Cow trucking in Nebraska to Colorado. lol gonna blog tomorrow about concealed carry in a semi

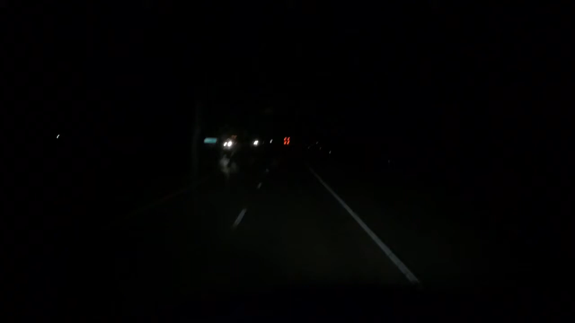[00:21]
Bit of a hazy night. I guess there was some fires off to the west or something. It was really hazy in South Dakota. Got my lights on. Can't really see them too well on the camera, but I will.